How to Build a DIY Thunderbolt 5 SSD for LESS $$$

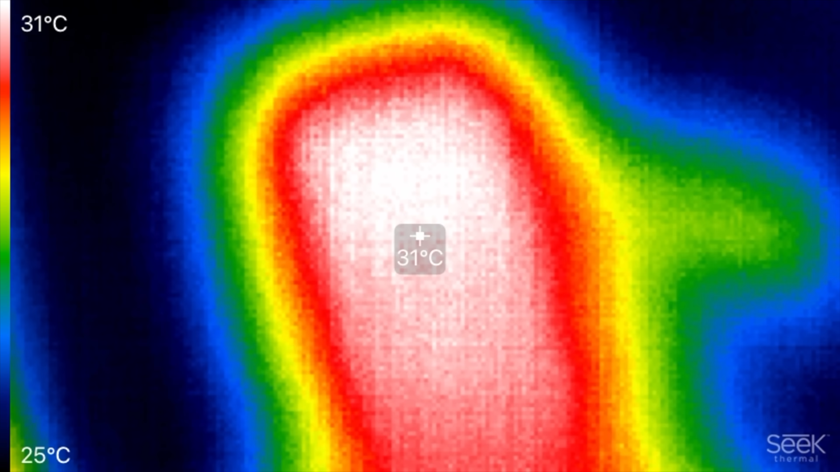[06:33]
On screen: spot 31°C, scale top 31°C, scale bottom 25°C
looking at about 31 degrees celsius so honestly it's not too
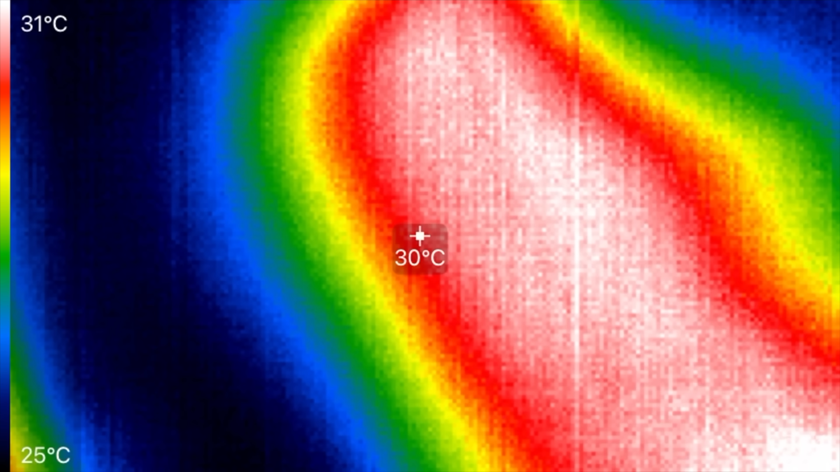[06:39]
On screen: spot 30°C, scale top 31°C, scale bottom 25°C
hot let's flip it to the other side looks like the other side is also about 31 degrees so
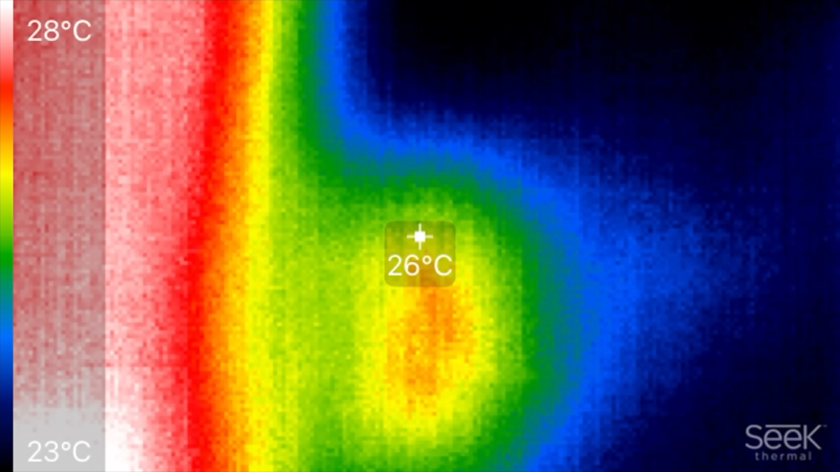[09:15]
On screen: spot 26°C, scale top 28°C, scale bottom 23°C
the back side it's even cooler on the back look at that